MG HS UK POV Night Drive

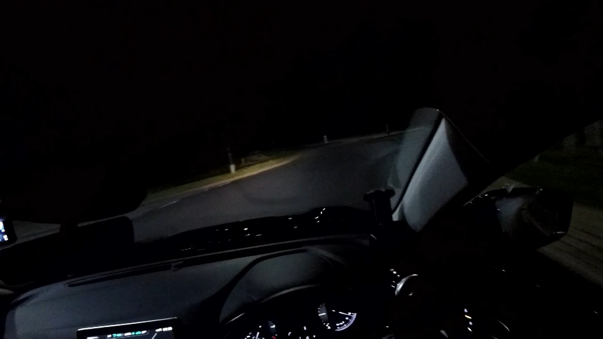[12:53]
In second, and then hit in the third, and it could go up. You could crack on a bit more there if you wanted to, but I'm trying to stay at the speed limit.
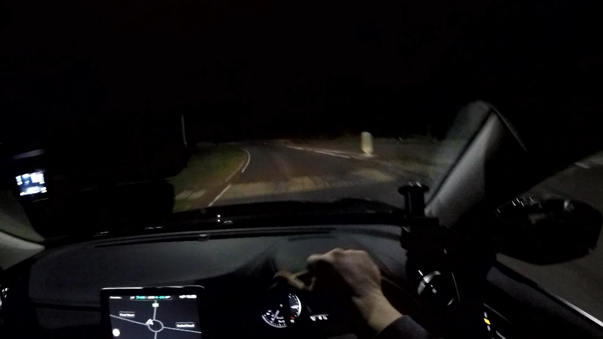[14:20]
came in third. It's a lot smoother. But yeah, I think you can get a lot more speed if you do it. You can pick up speed a lot quicker, obviously, if you do it. Second, and now it's creeping up past 60 again. Engage cruise control. Keep it at 60.
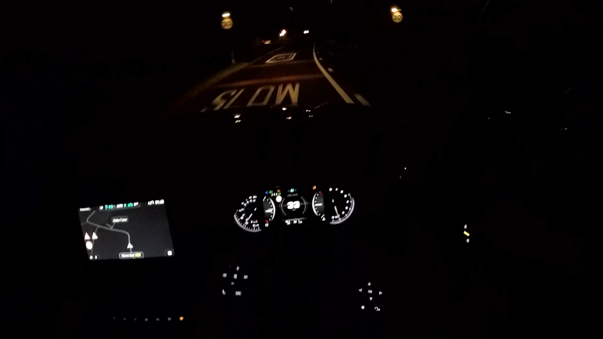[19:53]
See what's going on there. Strange how they work, these automatic full beam lights. Should go off now, we're coming into the street lamps. Yep. Because these lights sometimes take ages to change, even when there's no one coming the other way. Oh, they're on a timer, not a sensor. Right, pull away in second, because I'm on the hill.
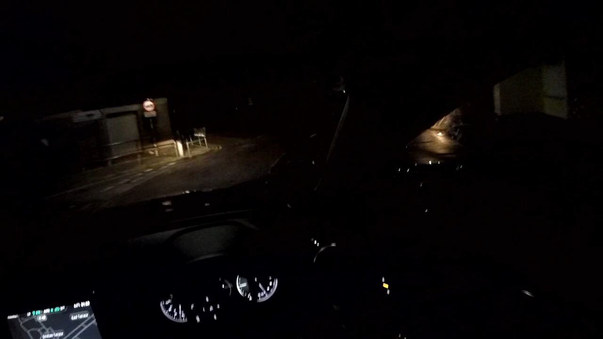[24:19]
some serious money spent on its maintenance for another 6 months. Plus, being a bit selfish, I wanted the new 20 plate because I was just coming up to that being introduced.
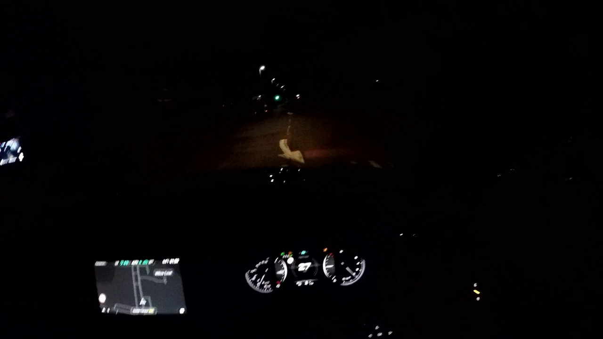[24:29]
So I basically got this on the second day of the 20 plate, not the first day, but the second day. Is that a camera van? What the hell is that? So here we are in it now, and it saved us. Basically, the other car paid itself off. Just give it back that we buy any car for a few hundred extra quid in my hand, and didn't have to pay out.